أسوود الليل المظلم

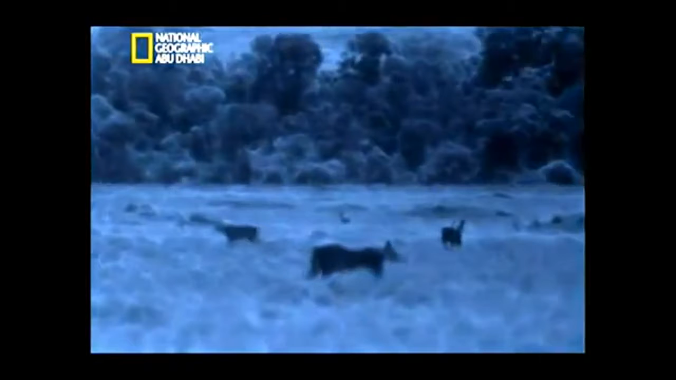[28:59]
الأسود المشاغبة متلهفة لصيد شيء ما ليست
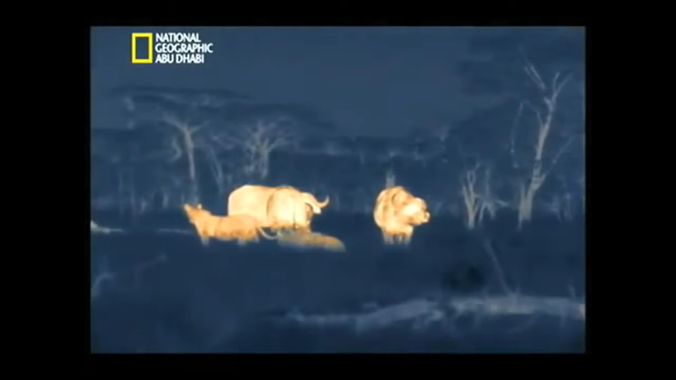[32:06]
المشاغبة مقبلة على صدمة حقيقية هذه الليلة يشجع غياب القمر الأسود الشابة الحمقاء على مهاجمة ذكور الجواميس الضخمة ولا ينصح بذلك في العادة تعرض نفسها لخطر القرون الحادة والحوافر القوية تتمتع على الأقل بأفضلية الرؤية رغم أنها لن تتمتع بالقوة
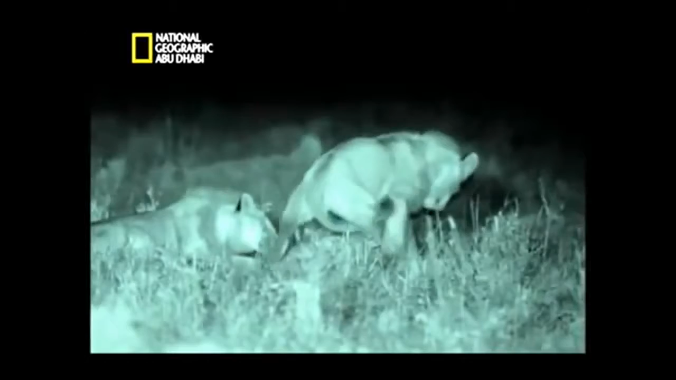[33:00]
اهتماما غير أخلاقيا بأخته فقدت الأمات السرط
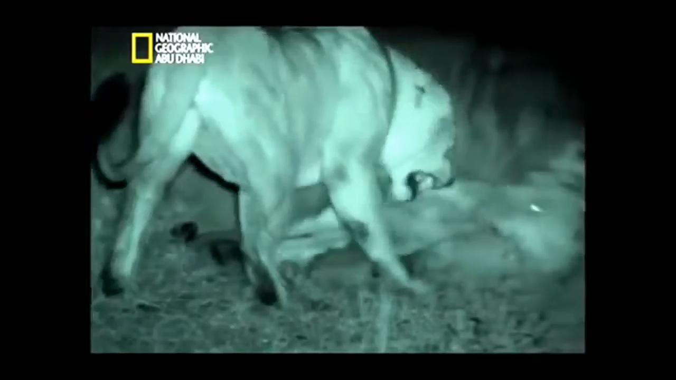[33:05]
يستدعي هذا الذكر الضخم أخاه ليساعده
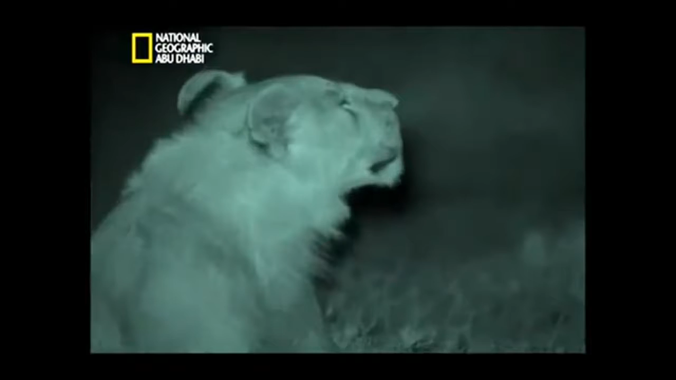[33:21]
إنه وقت حرج يظهر الأبوان بوضوح بأن الشباب لم يعودوا موضع ترحيب
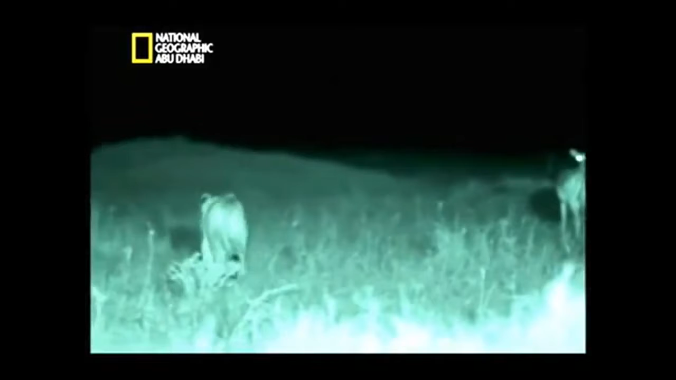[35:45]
تكشف عن وجودها قبل أن تقترب مسافة كافية لترى طريدتها
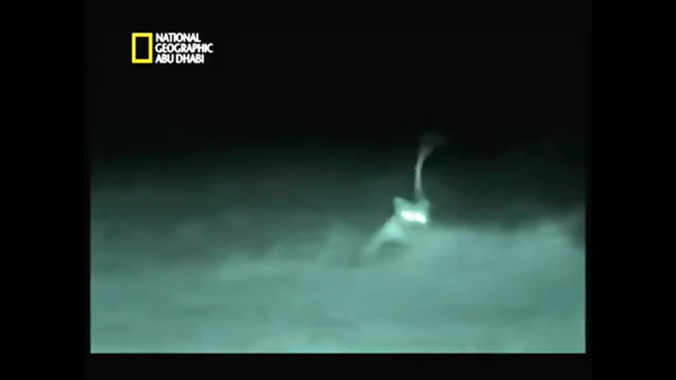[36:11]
لم تنتظر إلى أن تحدد مكان ضحيتها عبر الصوت ولكن فرصة أخرى تسنح مع قطيع من التوبي وصغيره
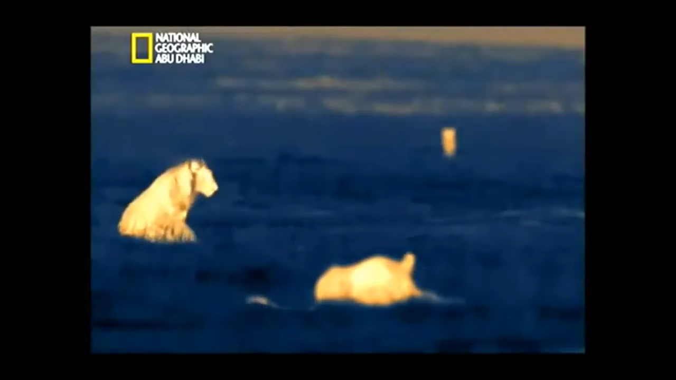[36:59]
ولكن اللحم لن يكون كافيا لإطعام الجماعة كلها في البداية يدعها إخوتها تتذوق الذبيحة
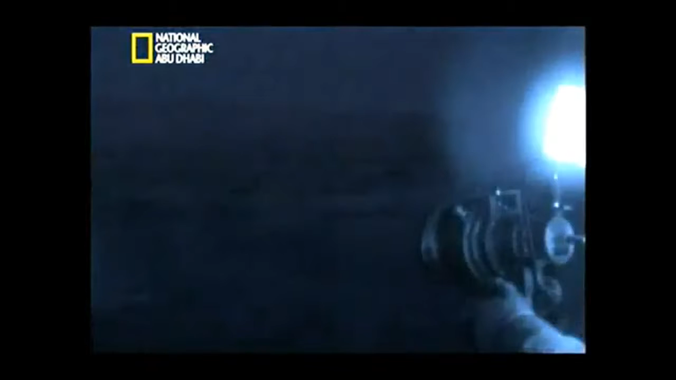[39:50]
حتى كاميرا ستارلايت تواجه صعوبة في التقاط صور واضحة
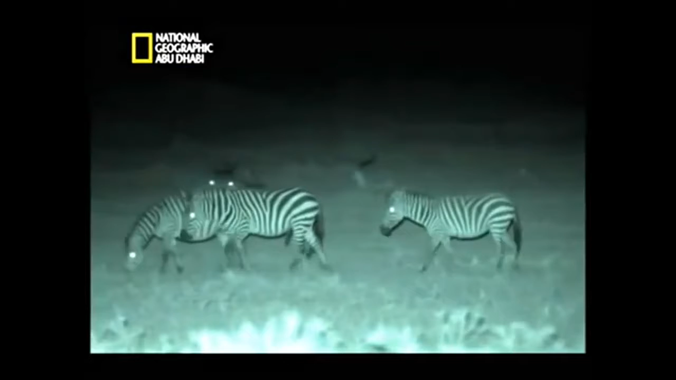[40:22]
الحمير الوحشية لا يمكنها رؤية الأسود ولا ترى الأسود الحمارة
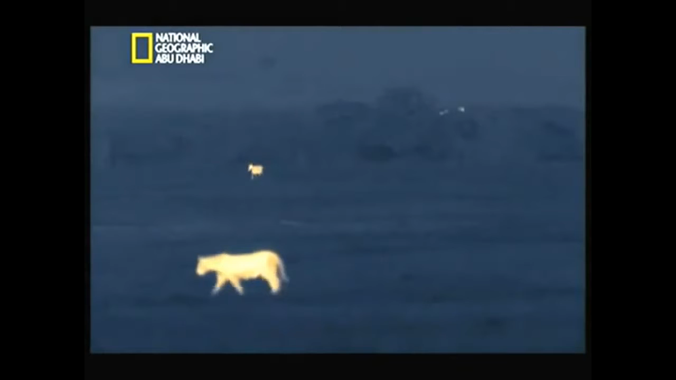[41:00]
الحمار الأعرج يتخلف عن القطيع ولكن هذه الليلة يجب أن تكون اللبوة على بعد ستة أمتار حتى تراه الحمير الوحشية تملأ المكان ولكنها لا تدرك أن هناك مفترسا بينها
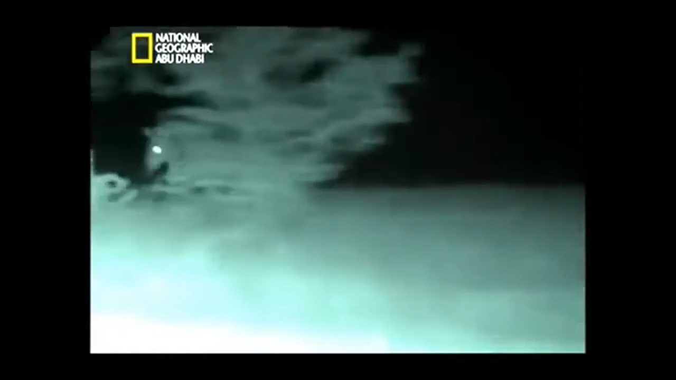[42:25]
لم تستطع براثنها الإمساك بجلد الحمار الرطب ولكن أختها تبعت أصوات المطاربة
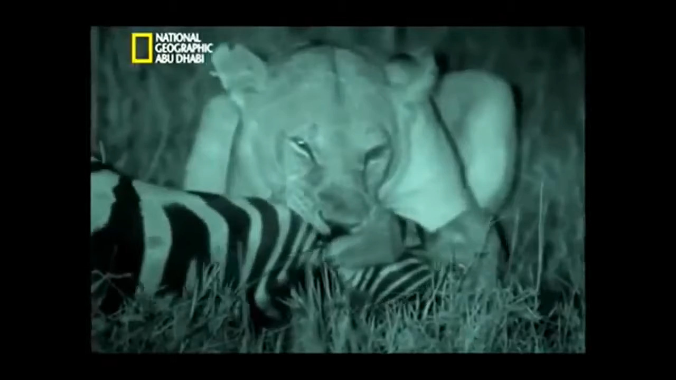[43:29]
هذا مشهد مبهر يظهر كيفية اختيار الأسود لفريستها حتى من دون أن تراها